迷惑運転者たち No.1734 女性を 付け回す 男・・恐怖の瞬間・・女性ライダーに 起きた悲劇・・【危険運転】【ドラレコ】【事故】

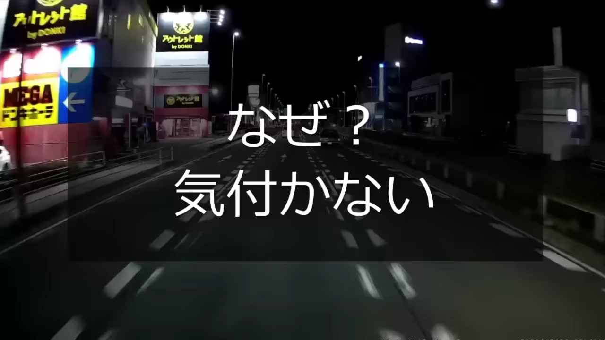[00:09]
こいつ。ライトぐらいつけなよ。ついてねえな。あれはずっと気づかねえで走るのかね。それともわざと消したまんま走ってるのかね。
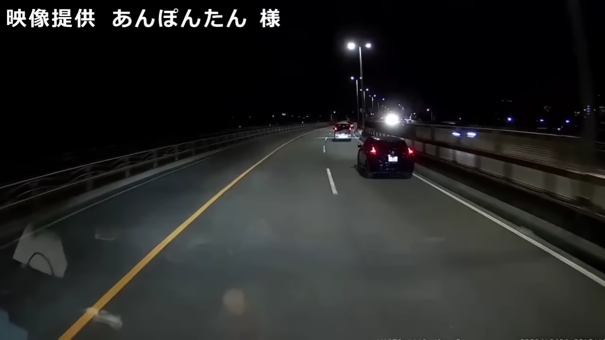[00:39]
ああいうのがいるから無駄にさ、なんかね、オートライトだかなんだかっていうのが出てくるんだ。あ、つけた。よかった、気づいたか。 振り返っただけで